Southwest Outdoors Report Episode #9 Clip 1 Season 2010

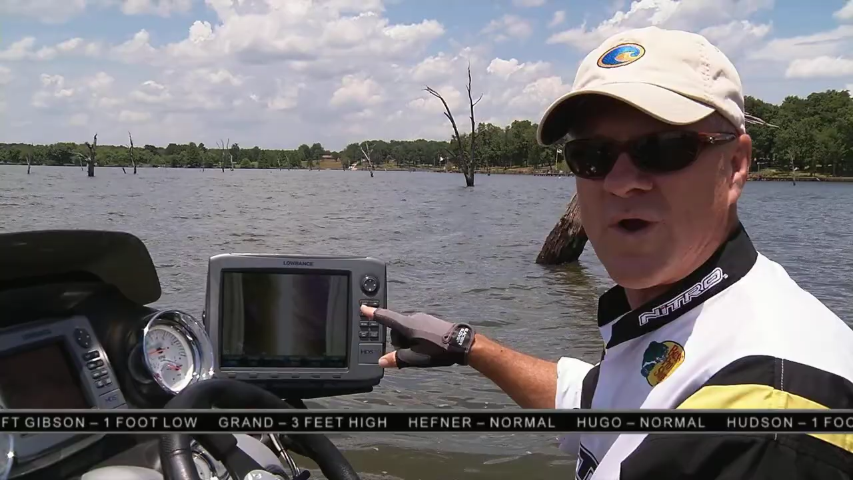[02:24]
And I want to show you, first of all, on the Lowrance Structure Scan System on my Lowrance HDS, what one of these man-made brush piles looks like.
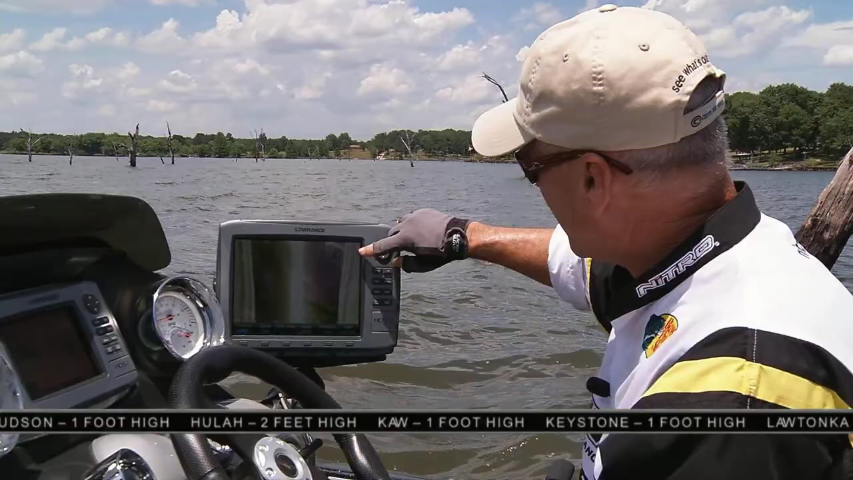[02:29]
Look right here. You can see it clearly. It's sunk right on the bottom at about 22 feet of water.
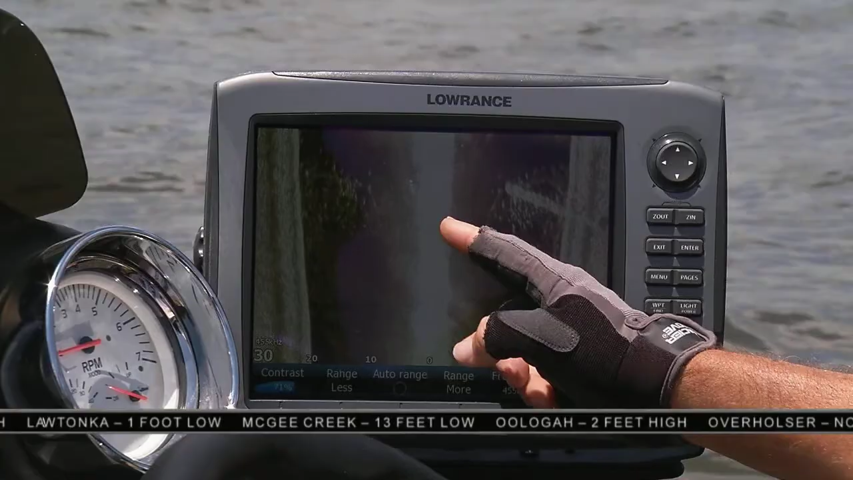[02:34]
This is looking left. This is looking right. So that brush piles out the right side of the screen.
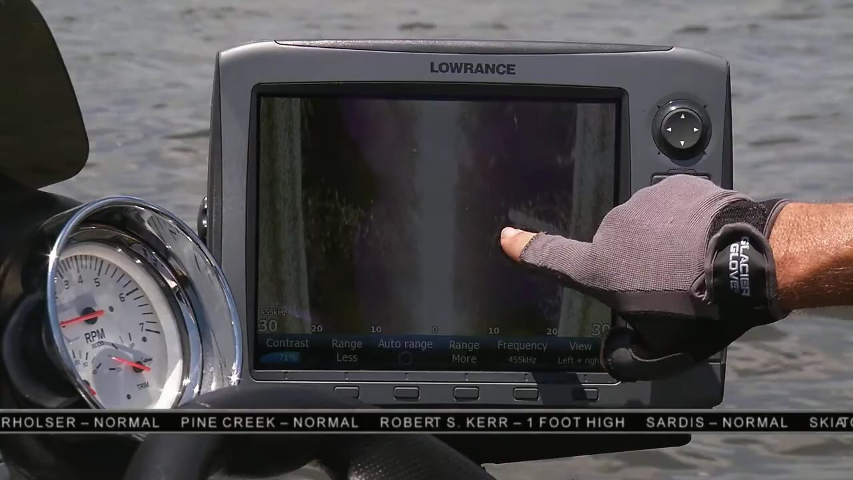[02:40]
You can see it runs up to about 12 feet. There's the surface, about 12 feet above the surface, 12 feet below, and there's the bottom, 22 feet deep.
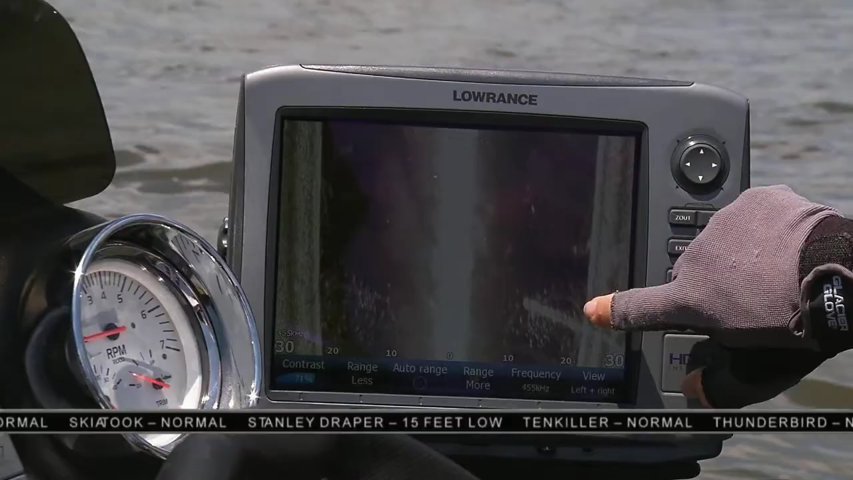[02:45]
So the next thing I'll do is go back with a marker buoy, throw it right on top of that brush pile so I can fish vertically right above it.